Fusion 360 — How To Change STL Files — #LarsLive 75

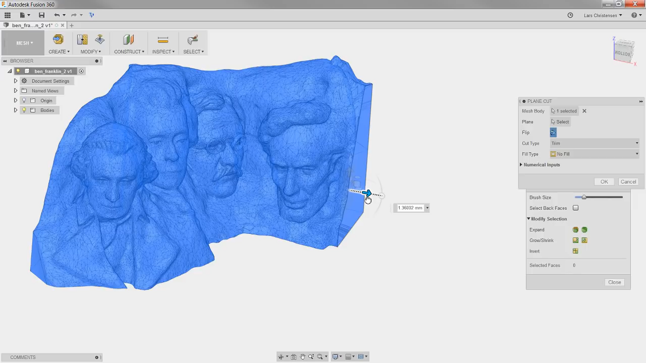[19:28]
Um, I can actually get rid of all that mountain there that was kind of like a little screwed up. Um, and I get an option over here to either no fill or fill. Uh, if I just say no fill and hit okay, it's actually now you can see the shell.